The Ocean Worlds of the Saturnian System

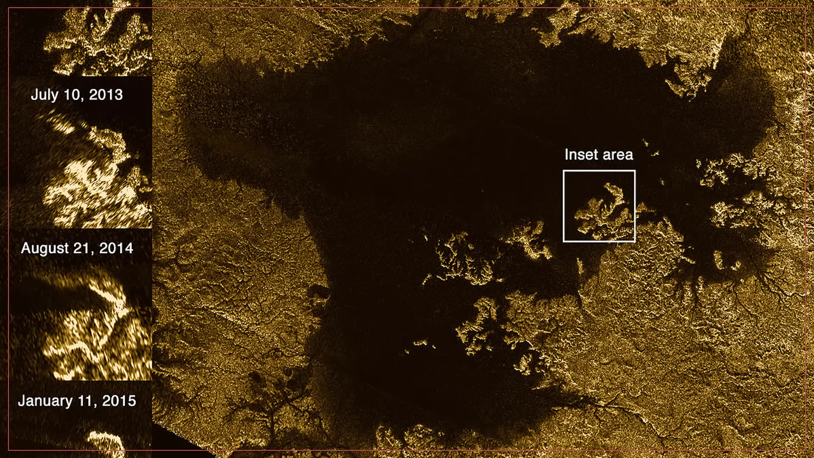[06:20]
which was then gradually evaporating back up into the atmosphere in a very, very similar manner to the way that the water cycle on Earth sees rain run down channels, flow into seas and lakes, and then evaporate back into the atmosphere. So an incredibly Earth-like world, but in the deep freeze. And also in the deep freeze of the volcanoes.
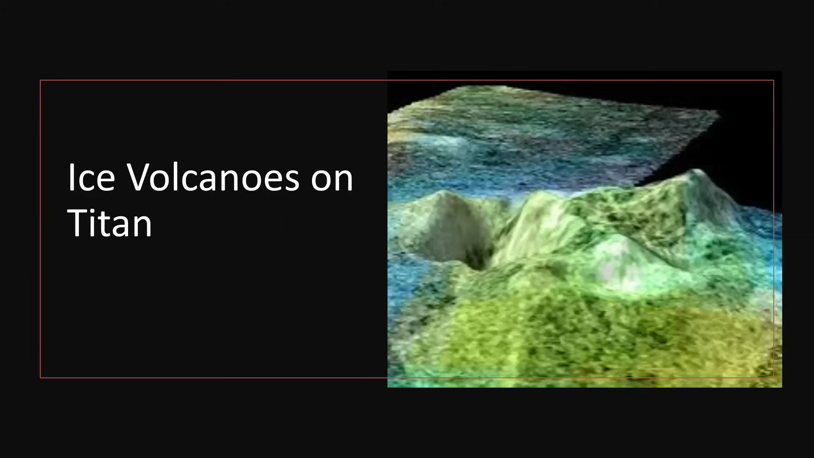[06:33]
We see volcanoes on Titan, but they are ice volcanoes, so-called cryovolcanoes, low-temperature volcanoes. And very much it is the case that if methane and ethane are performing the functions that water performs in our geological cycles, then it is water performing the functions of rock here on Titan.